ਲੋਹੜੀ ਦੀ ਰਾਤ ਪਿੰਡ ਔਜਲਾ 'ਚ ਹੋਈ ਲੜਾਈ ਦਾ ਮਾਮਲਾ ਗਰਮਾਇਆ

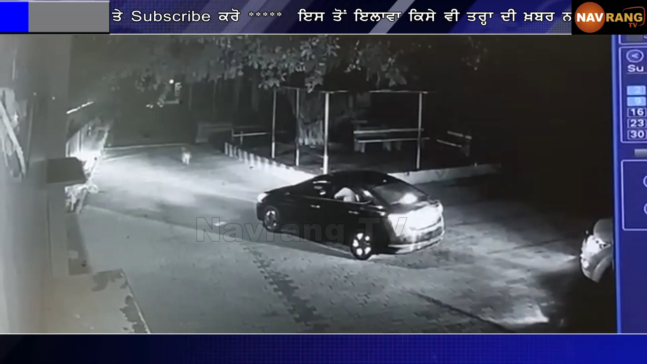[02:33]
उना दोश लोगों दे हुए किया कि रोही शर्मा वलू उसे राद दो गड़ियां विचो बारों मुंडे बला किया ते अपने प्तिस्टन साड़े बच्छ आना लड़ाई चगड़ा काते हुए जाननों मारंदियां तमकियां
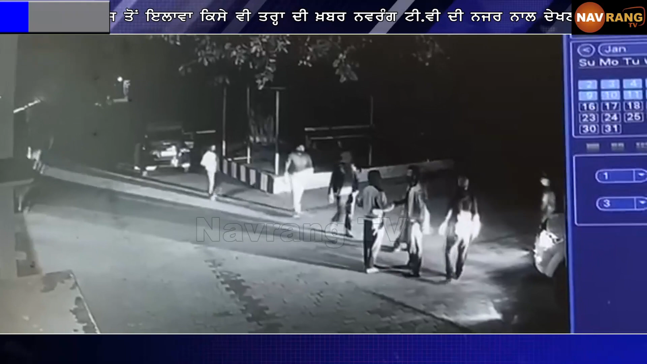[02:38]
देतियां गियां जिसी सी टीवी फूटेज � वी मीडिया नो देती गई है बिलगा पुलिस ने रोही